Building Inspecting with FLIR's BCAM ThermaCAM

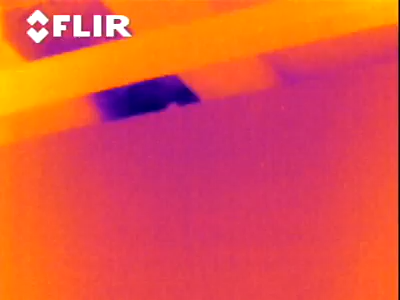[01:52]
And when I bring a crew in, instead of having them try to re-insulate a whole house,
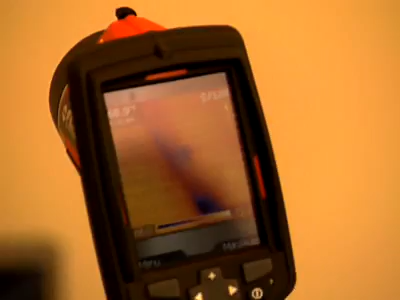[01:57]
we can focus on the particular spots that the FLIR camera shows are in need of insulating.
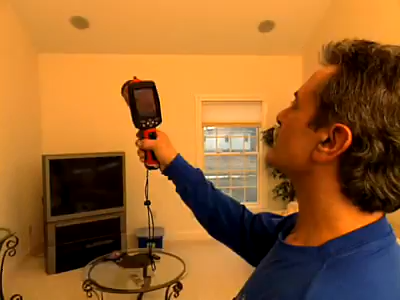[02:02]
Well, electrically, it actually shows you more issues going on than you could actually see with your visual eye.
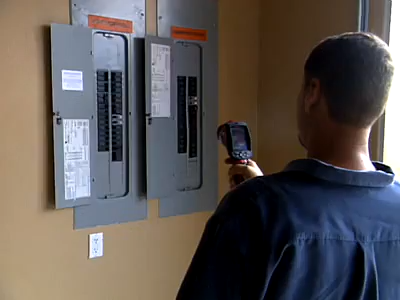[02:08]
If there's a bad breaker, it'll show up as a glowing of the breaker.
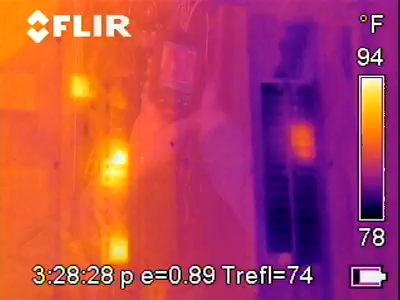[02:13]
On screen: scale top 94°F, scale bottom 78°F
If there's a problem in the circuit, the wire actually glows, and the camera picks it right up.